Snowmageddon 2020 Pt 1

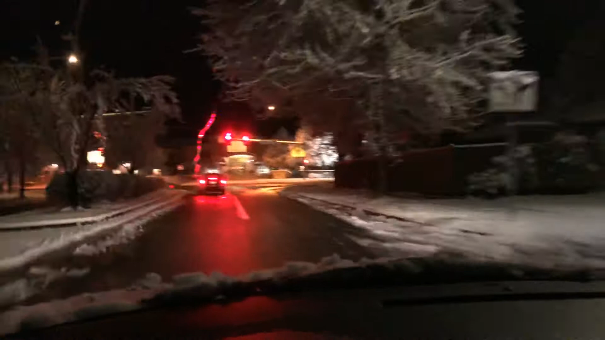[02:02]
oh good don't have to stop love it when i don't have to stop in this kind of weather frylands boulevard barren wet
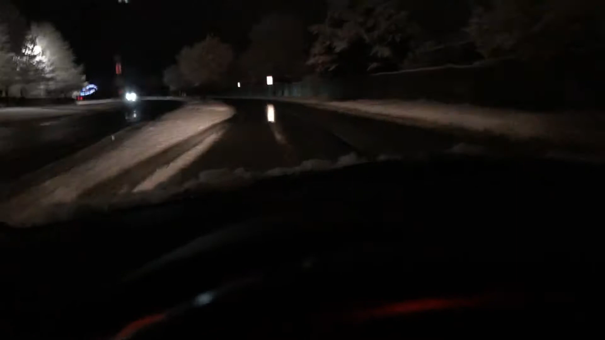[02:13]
little uh sleepy or slippery not bad hope it's like this all the way for my son going to work it's he's got a long ways to go but on a bigger highway so it'll probably be okay